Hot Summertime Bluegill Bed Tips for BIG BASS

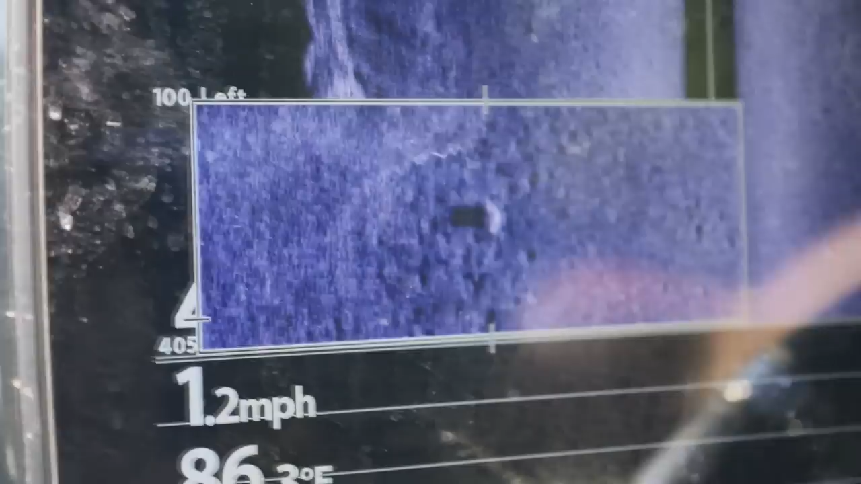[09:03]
On screen: speed 1.2 mph
all right ladies and gentlemen today we're going to show you on this hummingbird helix 12
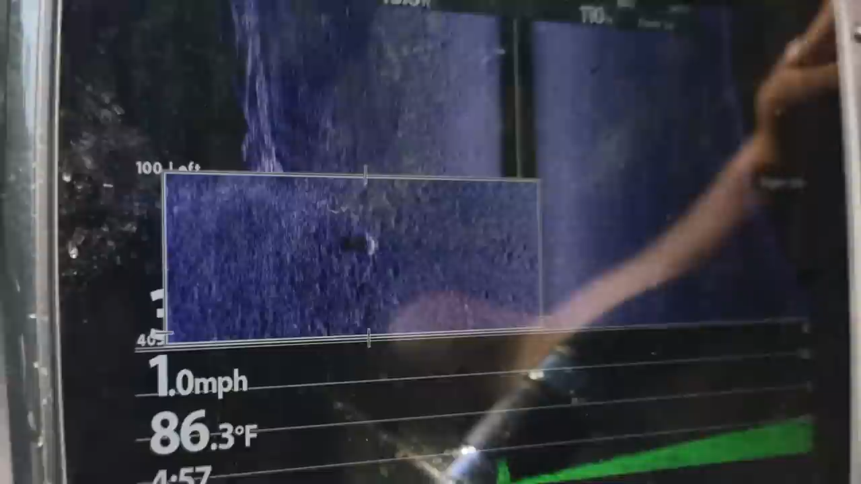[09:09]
On screen: water 86.3°F, speed 1.0 mph
what a blue gill bed looks like that's it right there the middle is actually a stump and then surrounding that stump is
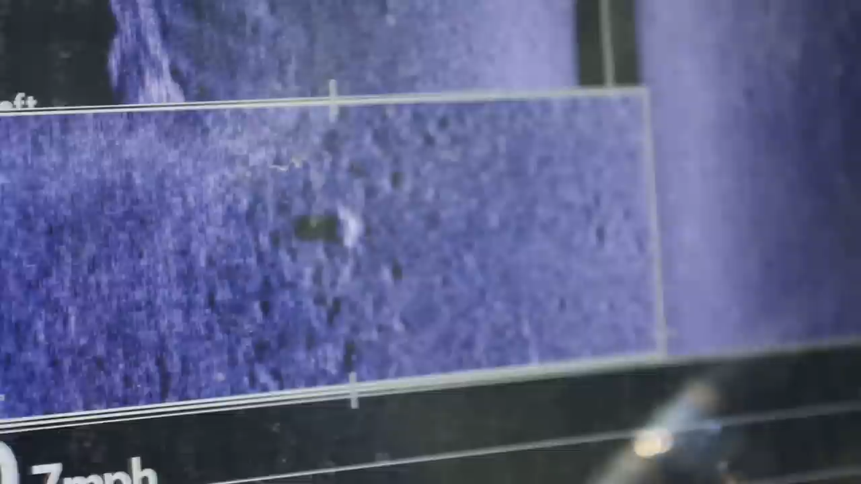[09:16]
some holes and that's the actual blue gill beds now sometimes you will
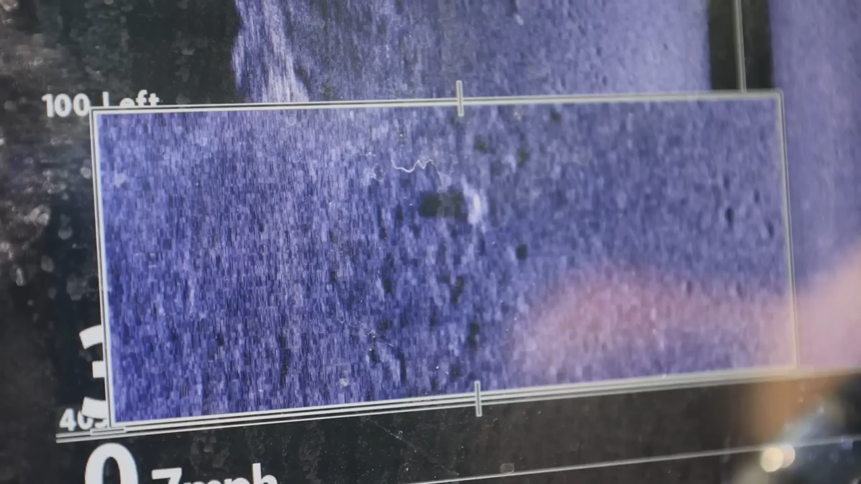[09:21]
see something inside the holes and that's the actual blue
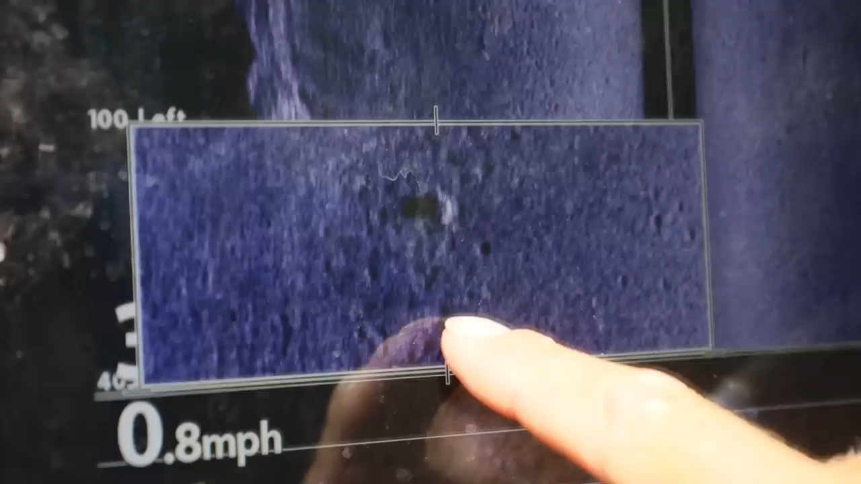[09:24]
On screen: speed 0.8 mph
gill look right there you can see one right there what i think you're doing good did i tell you that was a stump or you just knew